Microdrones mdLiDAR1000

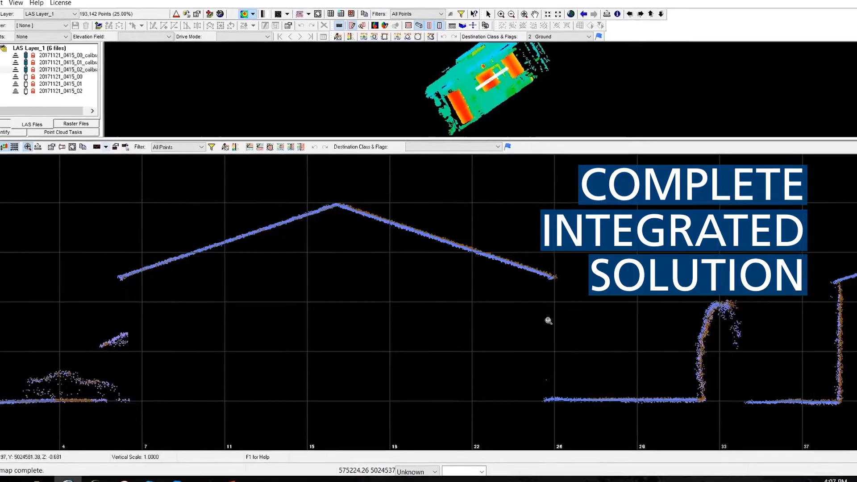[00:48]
The Microdrones MD LiDAR 1000, it's field tested, it's field proven.